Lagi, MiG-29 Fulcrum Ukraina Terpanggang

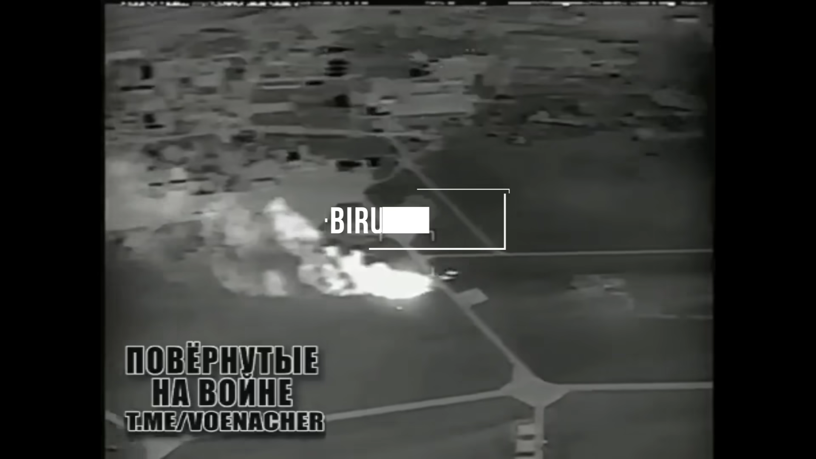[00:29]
Setelah kemarin malam, kita sudah menyaksikan bagaimana sebuah MiG-29 yang berada di bandara Dolkinsevo,
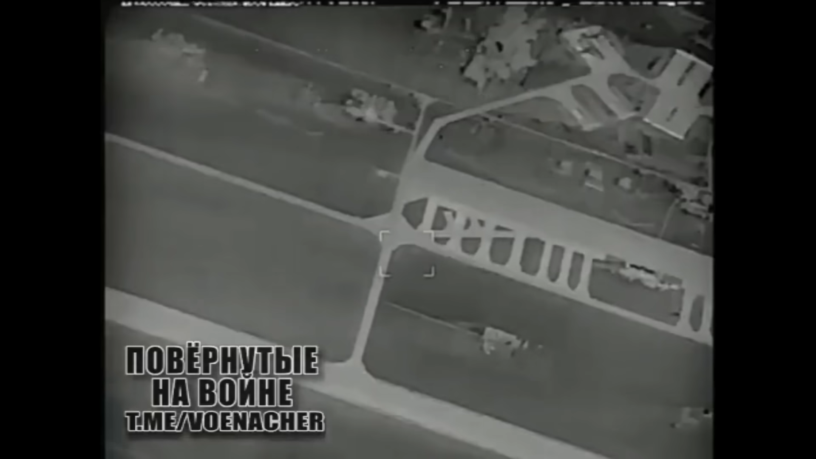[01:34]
dan tiba-tiba menunjukkan sebuah objek yang berada di titik MiG-29 yang terparkir tadi terbakar Yang artinya, kemungkinan besar objek yang terbakar ini adalah MiG-29 di awal video tadi Sayangnya, kita tidak diperlihatkan wahana apa yang melakukan serangan terhadap MiG-29 yang terparkir tadi Kita juga tidak bisa mengetahui apa yang digunakan oleh pasukan Rusia untuk memanggang fulkrum Ukraina ini
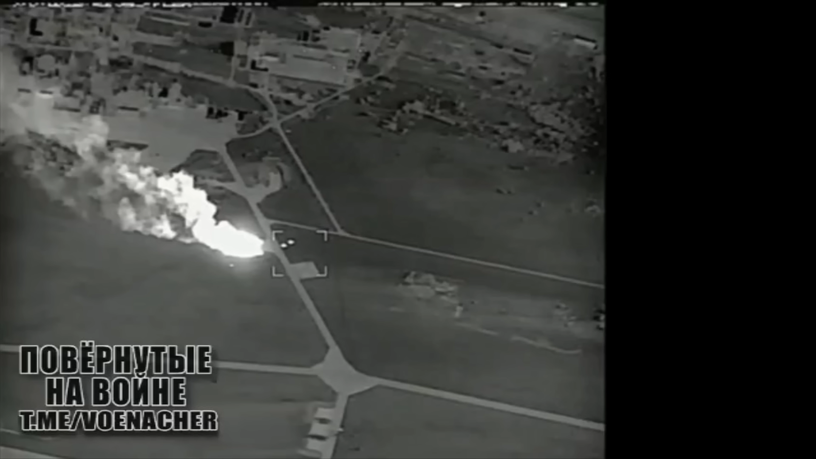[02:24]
Dan mengenai apakah ini kulba kino AFP atau bukan Jika kita teliti dan kita geolokasi Kemungkinan MiG-29 yang terbakar ini ada di area ini Dimana area ini merupakan salah satu area yang ada di kulba kino AFP
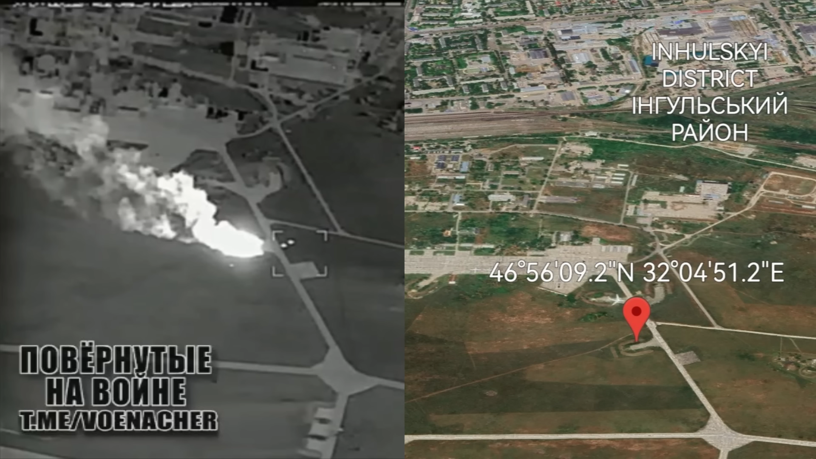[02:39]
Anda bisa melihatnya Dan Anda bisa melakukan geolokasi sendiri mengenai hal ini Jika masih belum percaya